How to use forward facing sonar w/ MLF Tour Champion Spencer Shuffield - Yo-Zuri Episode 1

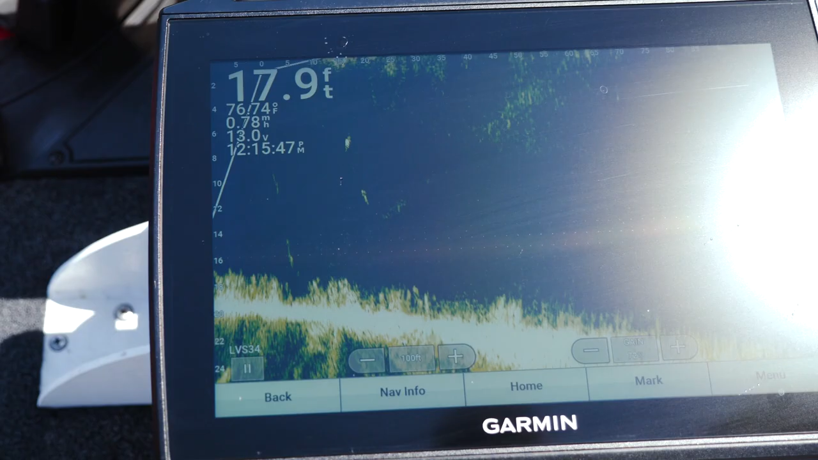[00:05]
On screen: depth 17.9 ft
Look at her. Streaking of that thing got her.
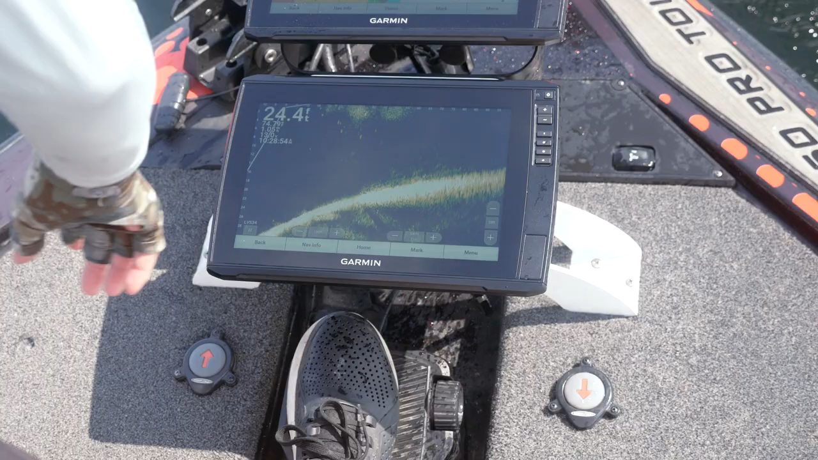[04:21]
I got a small mile right here under the boat, but I got the wind at my back moving pretty quick. So I'm going to let that one go. But here's another one right there in front of me. So that fish is out there 40, 45 foot.
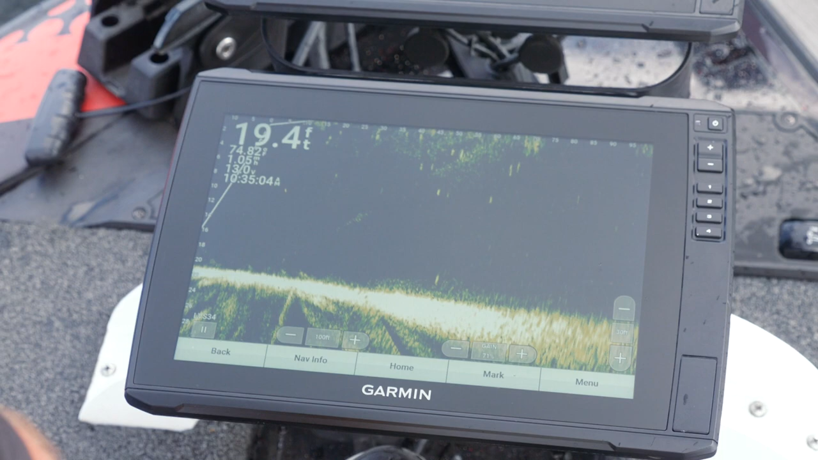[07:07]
On screen: depth 19.4 ft
I always try to explain it like a, like your finger. It's going to look, it's perfectly straight. Drum, carp, pot, got a lot of drum up here up north. You're always going to be able to see that fish is out here by about, at about 75, 80 foot.
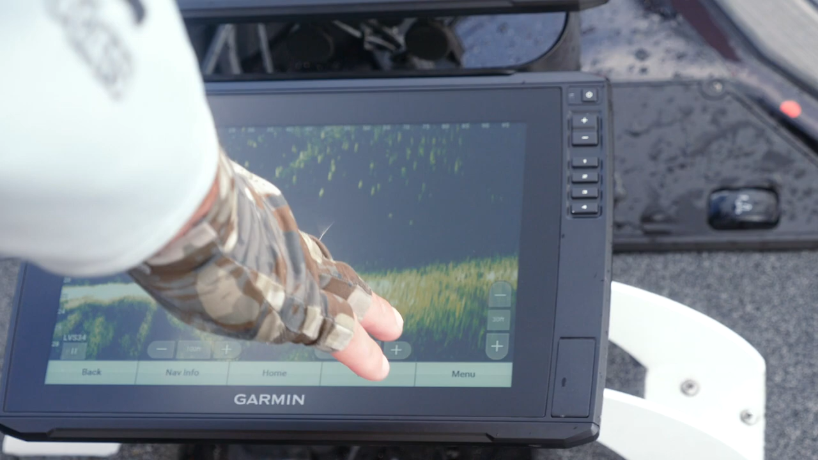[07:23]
You're going to be able to see that fish's tail. You'll be able to see it behind her moving. That is a sure sign that that is a trash fish. It'll look a lot bigger than a lot of the other stuff that you're throwing at it.
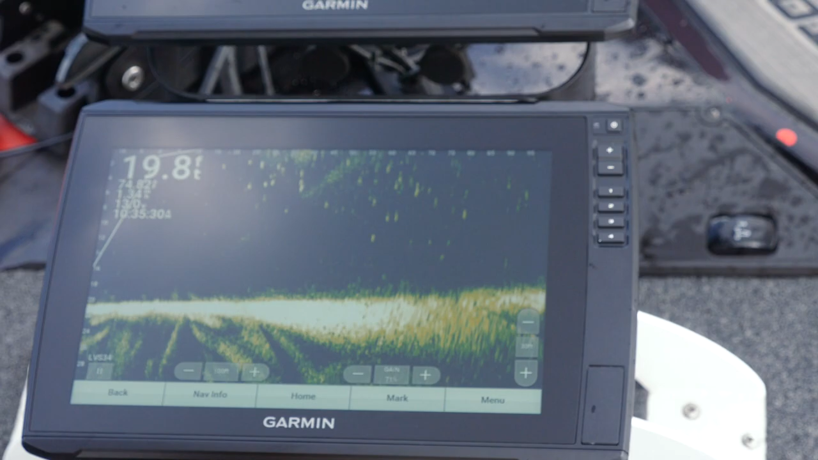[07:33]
So you can tell like, man, that's a big fish. Well, let's call this the drum or something.
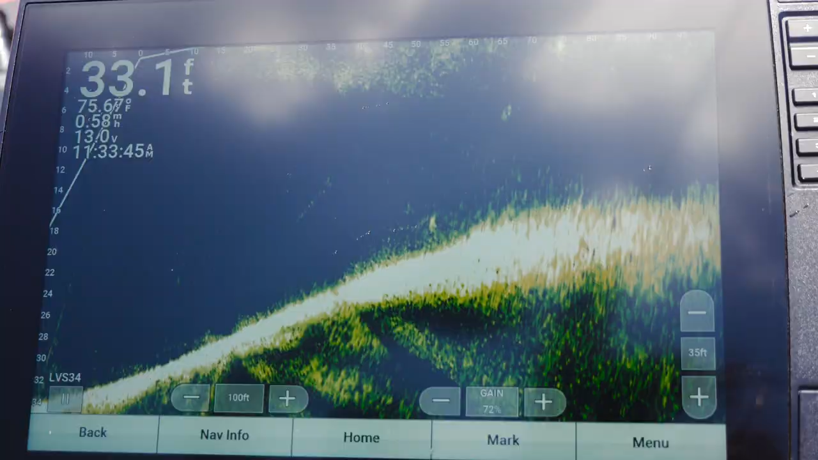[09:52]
On screen: depth 33.1 ft
So if the, if the bait is kind of fuzzy, not real bright, but the fish is, you're either left or right of her.
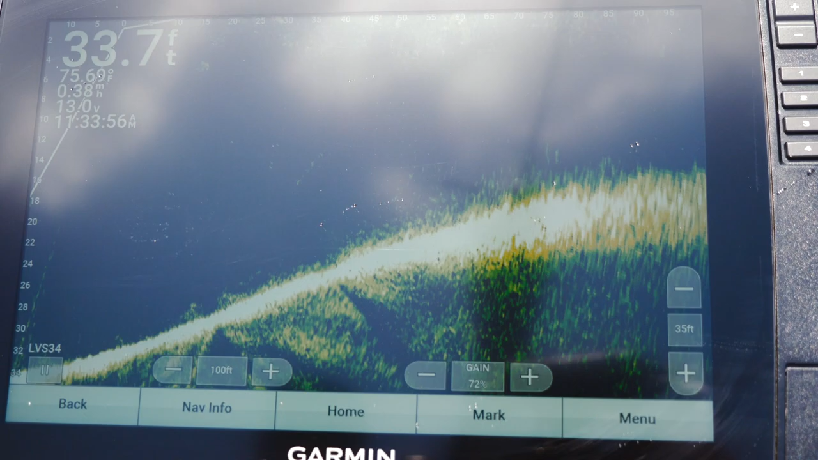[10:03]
On screen: depth 33.7 ft
If the bait's real bright and the fish is fuzzy, you're either left or right of her. So I want the brightest return.
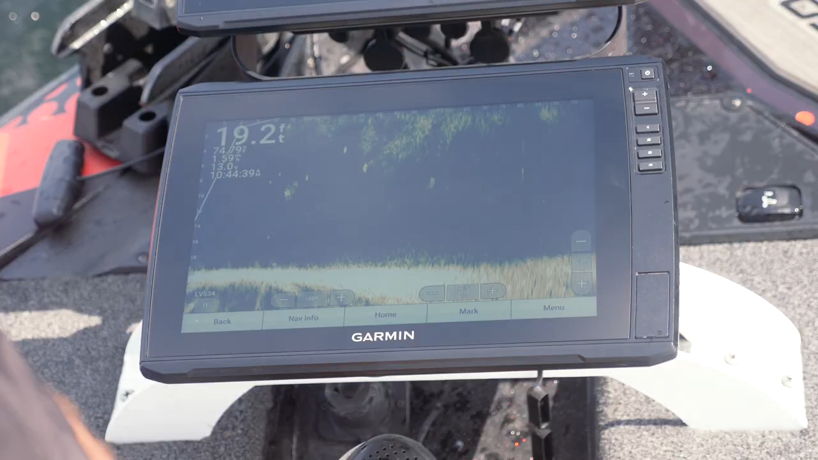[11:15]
That fish will ease over to it and she'll suck it in almost every time. I like to run my sensitivity up.
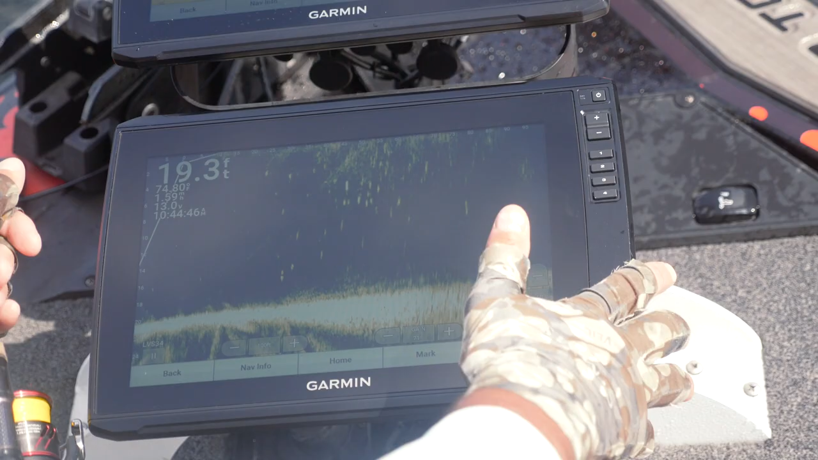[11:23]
This is the new, uh, 34 transducer that I've got here. I'll run my, my sensitivity usually on 70 is where it is all the time. See, there's a bass right there.
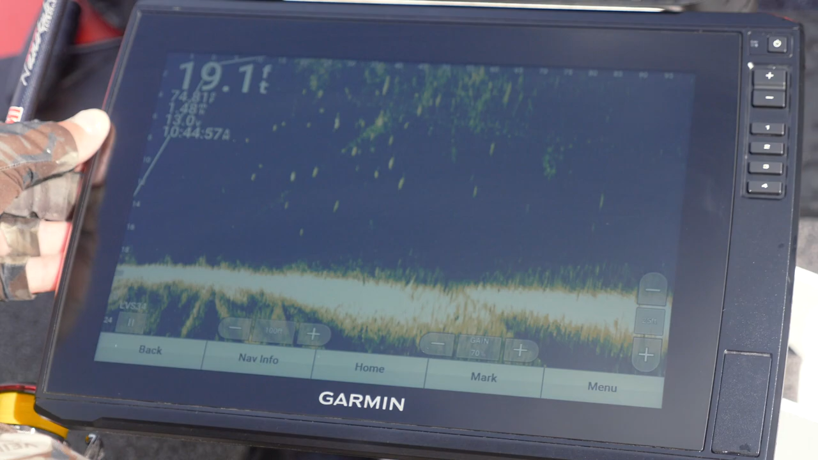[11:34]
On screen: depth 19.1 ft
Uh, but I usually run my sensitivity on 70 all the time.
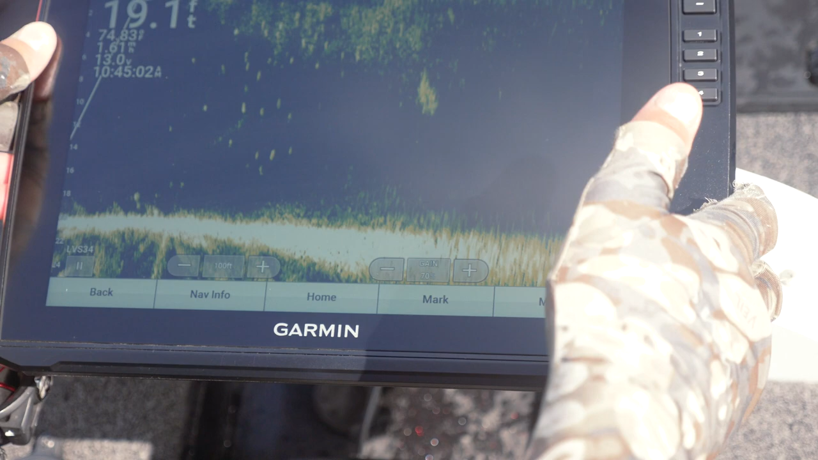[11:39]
On screen: depth 19.1 ft
Sometimes 68, sometimes as high as 74, just depending on sunlight, cloud cover, uh, water clarity.
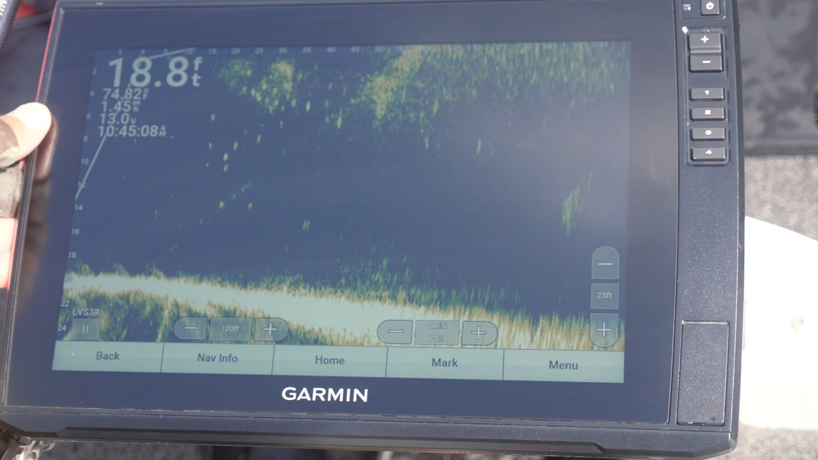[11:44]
On screen: depth 18.8 ft
All of it is a factor.
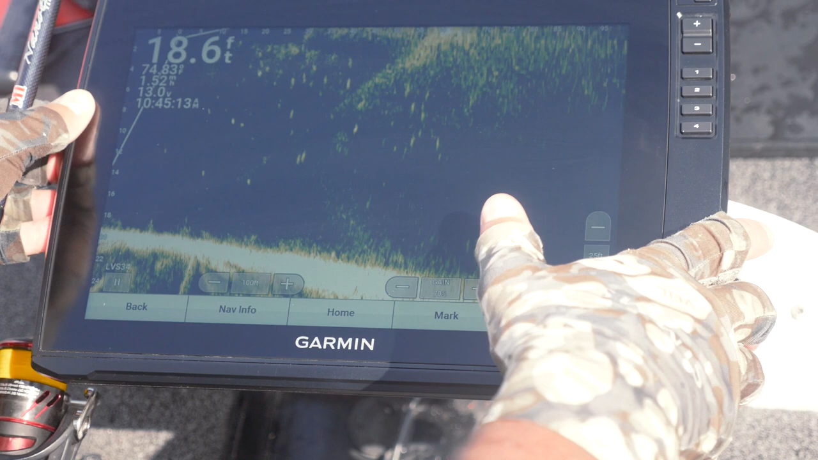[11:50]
On screen: depth 18.6 ft
Uh, uh, this is another thing right here. It's 18 foot deep. I've got my depth set on 25.
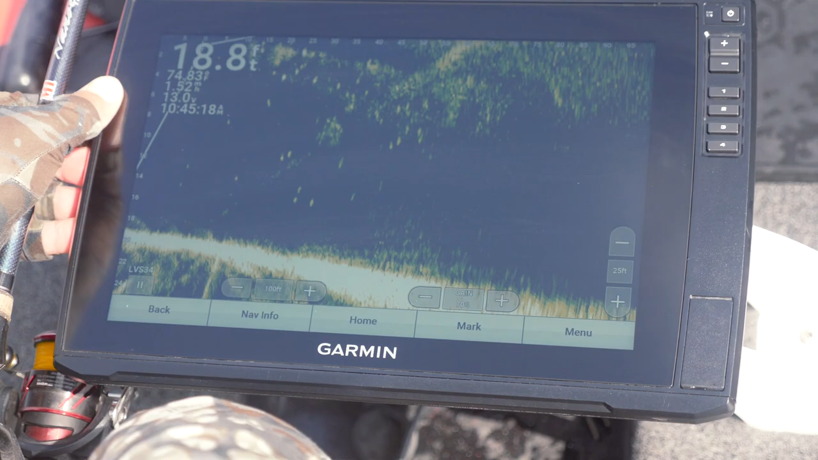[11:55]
On screen: depth 18.8 ft
I always want my depth range about 10 foot deeper than the bottom.
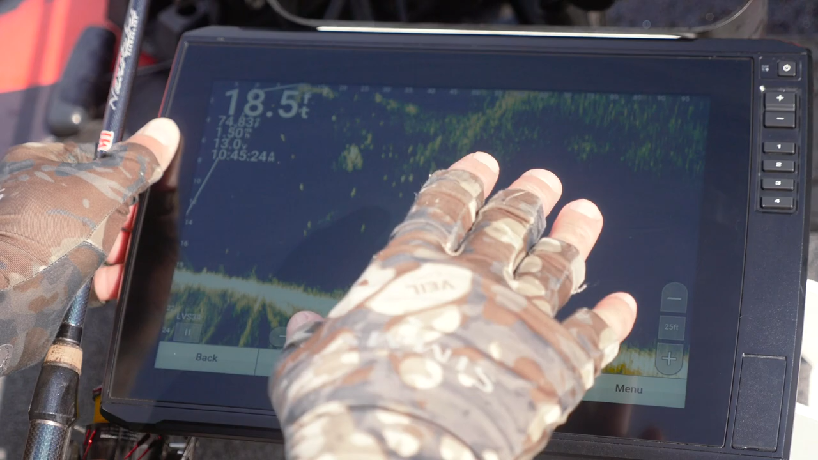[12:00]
Okay. So if you're in 30 foot of water, I want my depth range on 40. Uh, another thing is, is a lot of times like Smith Lake or Lanier,
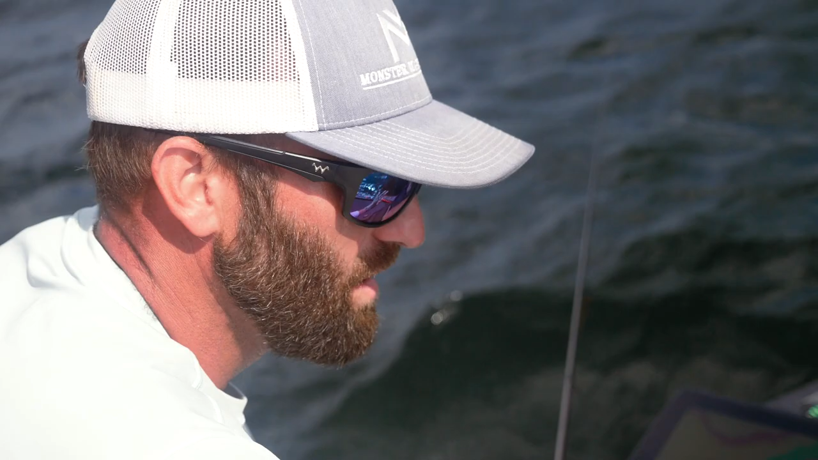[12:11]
these big, uh, big spots, they get out of a really deep water and suspend following around these blueback carriers. Most of the fish will only be down 20, 25 foot deep, but you're out over 80 to a hundred foot of water. You don't want to waste a bunch of screen.
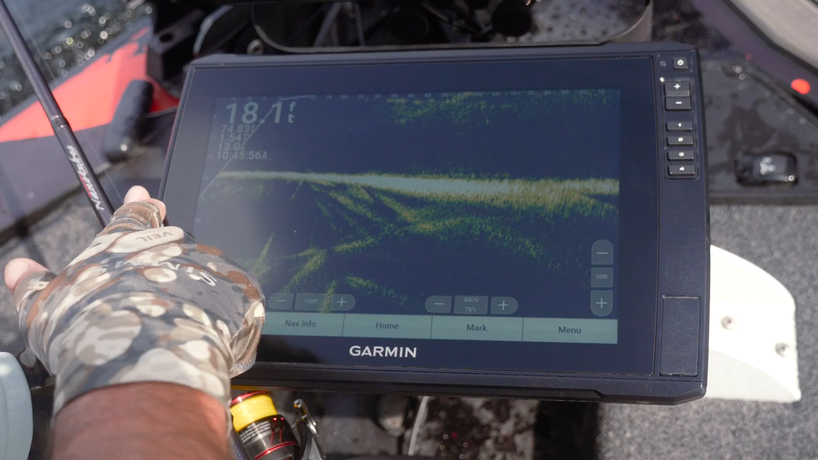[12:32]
You don't want to run that down here. Like right here at 50 foot. And look at all this wasted space here. I've half the screens taken up and it's useless. There's no reason for it. It makes everything smaller. So the bottom is right there.
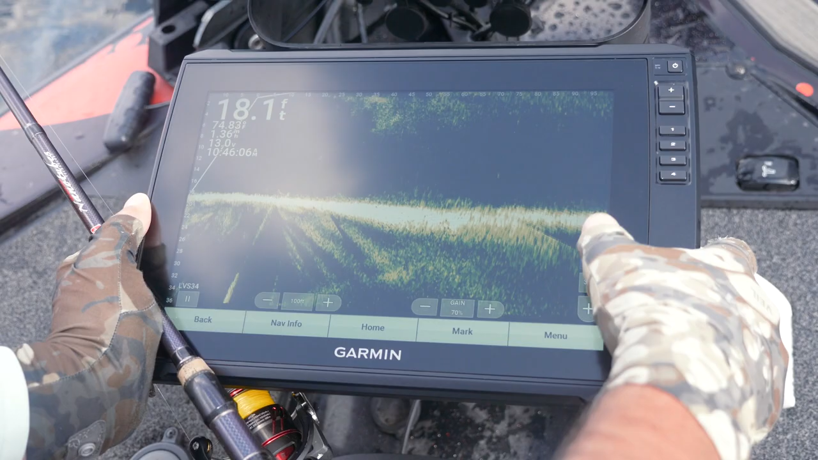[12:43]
On screen: depth 18.1 ft
Uh, what you see at 20, I want to roll that down to about 30 foot, 25 even. Uh, it blows stuff up. Makes it easy to see your bait.